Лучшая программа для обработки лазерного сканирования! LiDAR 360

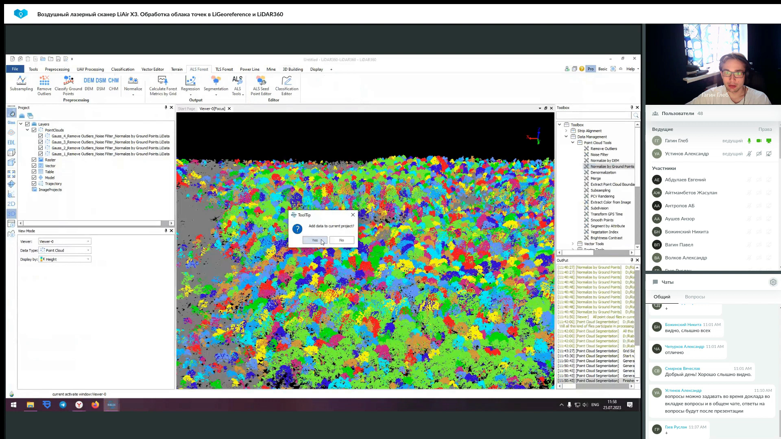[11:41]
Наша сегментация завершена. Мы добавляем в проект
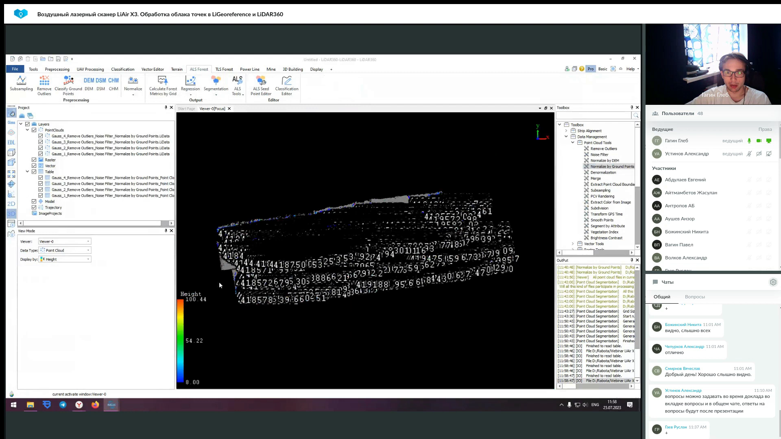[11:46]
иконку и получаем результаты.
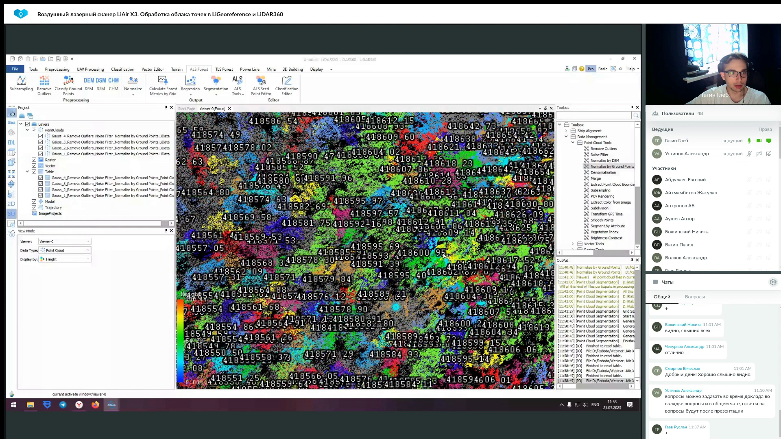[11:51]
Ага, так, это тоже важный момент.
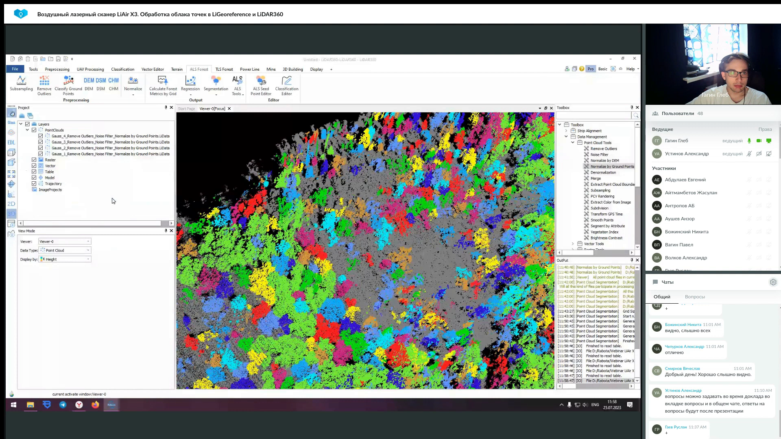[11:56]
Нам необходимо использовать не четыре этих облака точек, потому что каждое облако точек, они перекрывают друг друга.
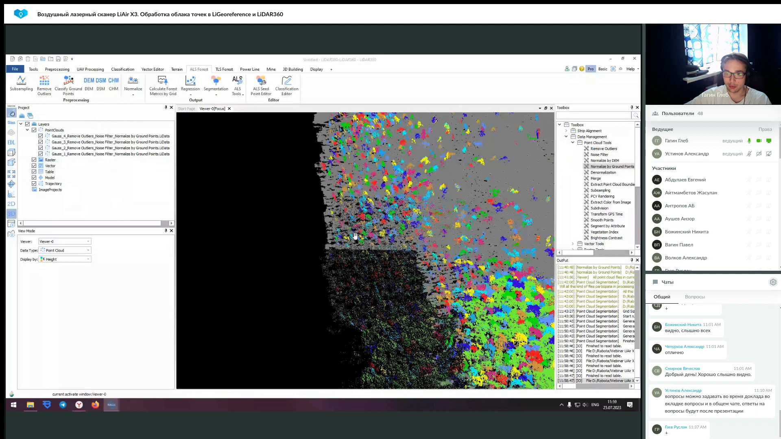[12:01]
Мы это можем увидеть. И ваши деревья будут дублироваться. Вот вы получаете ваше сегментированное облако на отдельные деревья,
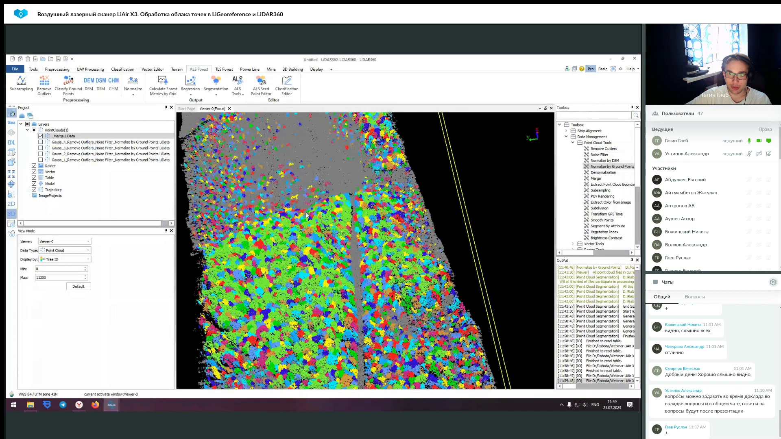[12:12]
но его придется сейчас заново просто запустить. Также продолжим дальше по программе. Это пока заново отсегментируется. Так, после этих модулей хотелось бы показать еще работу с модулем Powerline.
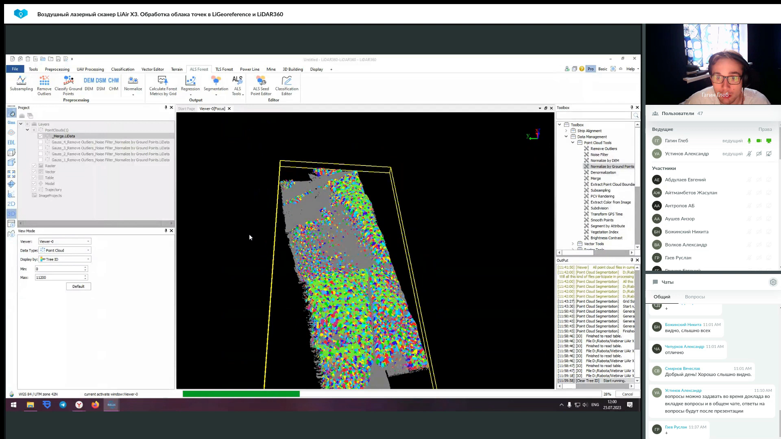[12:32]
Так, это также данные сняты на воздушный сканер.
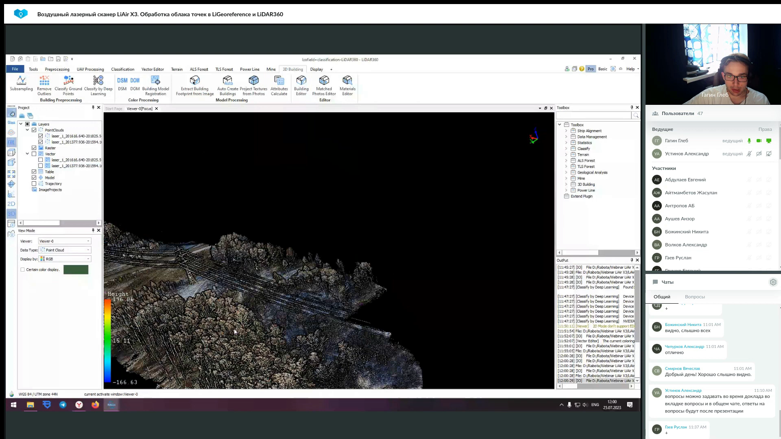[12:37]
Здесь есть участок как леса, так и линии электропередачи.
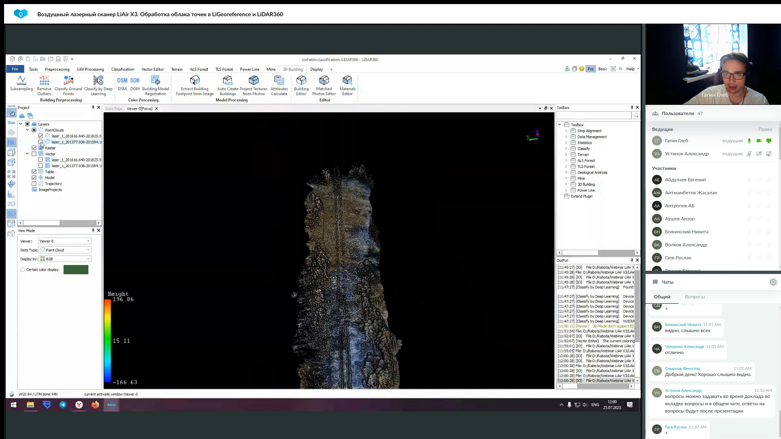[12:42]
Он состоит из двух облаков точек. Здесь хотелось бы показать модуль Powerline.
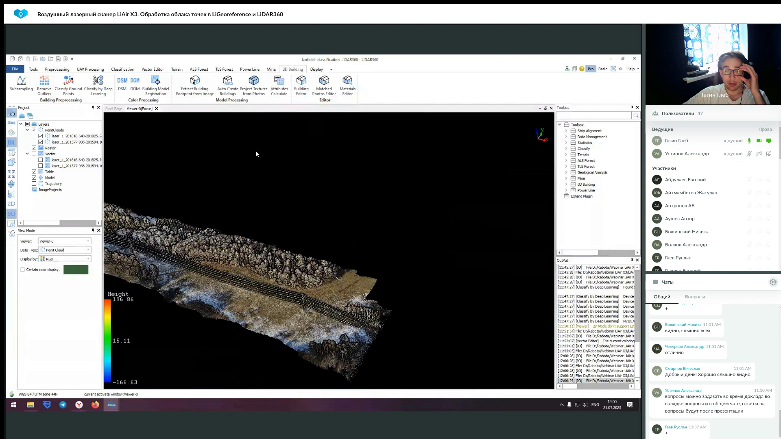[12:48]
Он хоть за последней версией стал более урезанным,
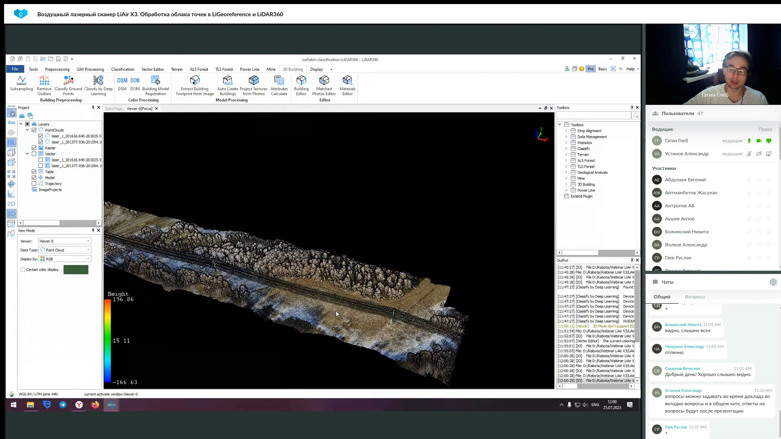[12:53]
то есть это выделилось в отдельное ПО или Powerline, но все равно здесь остался небольшой функционал, который позволяет выполнить классификацию ваших облаков точек с лэпом,
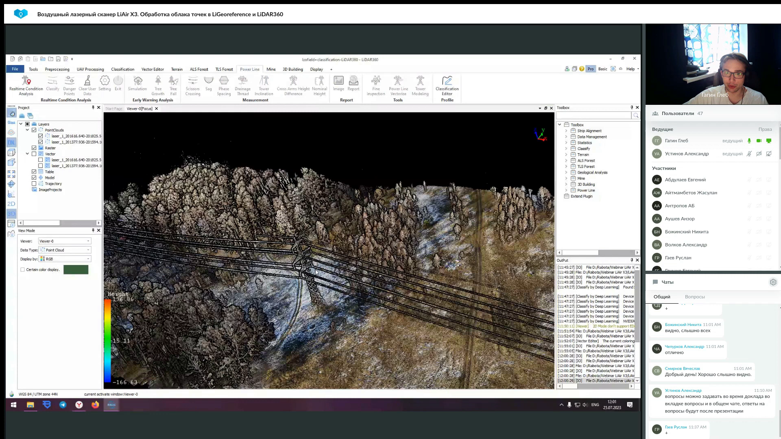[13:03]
с учетом границ, вызванных как раз этими вышками и с учетом коридора, заданным вами.
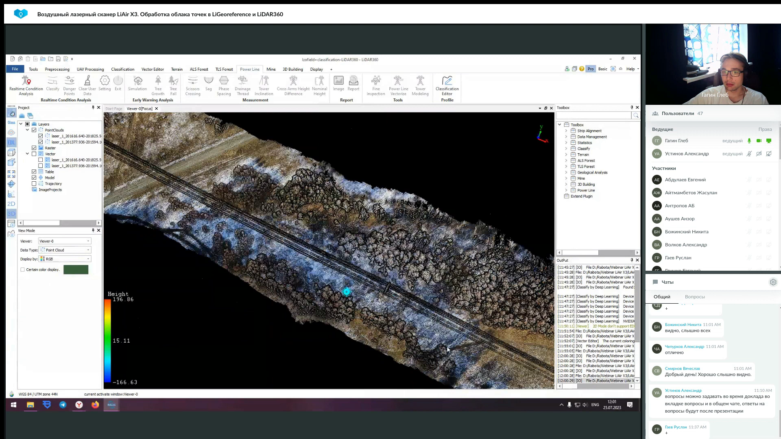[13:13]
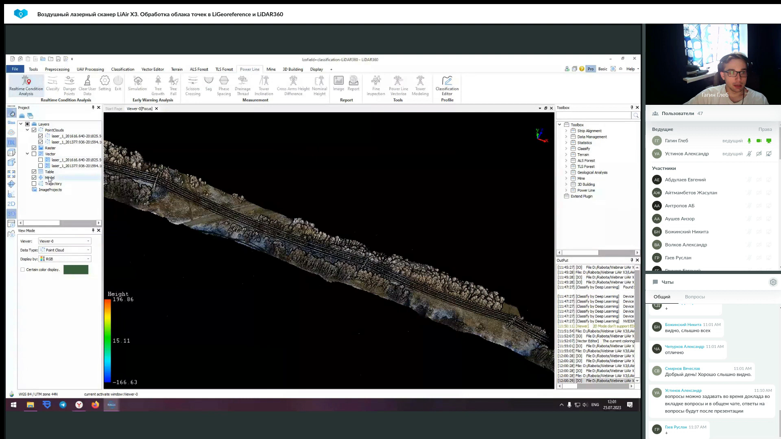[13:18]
Так, давайте я вам покажу, как это выглядит.
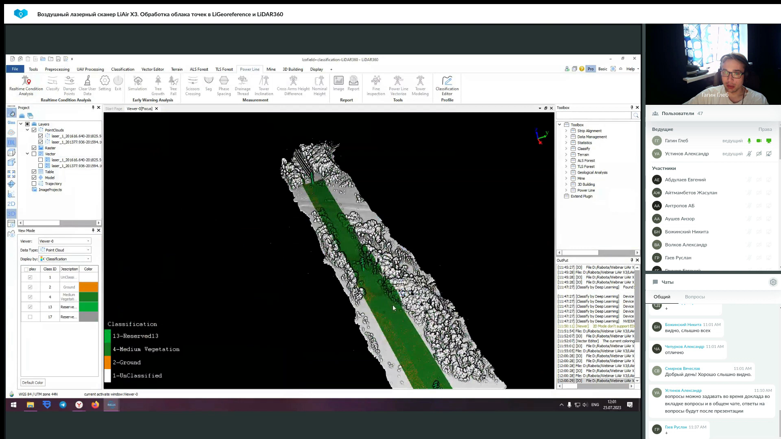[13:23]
То есть здесь можно отклассифицировать не все облако точек, а только его часть,
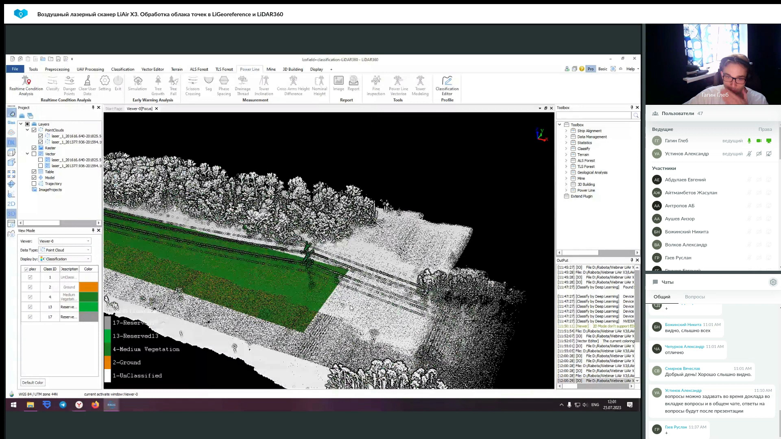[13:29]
предварительно задав эти рамки, в которых оно будет определяться, рамки, в которых оно определяется, и таким образом вы можете также выгружать именно отдельно, просто условно какие-то облака точек с проводами и так далее.
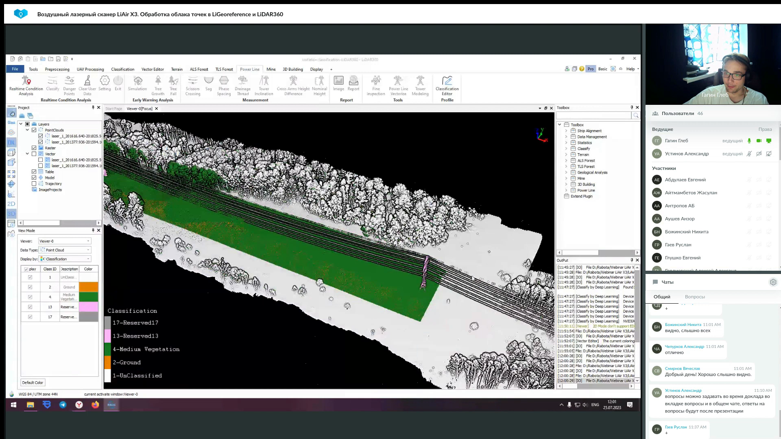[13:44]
Это все реализовано с помощью вкладки Powerline и кнопки Real Time Condition Analysis.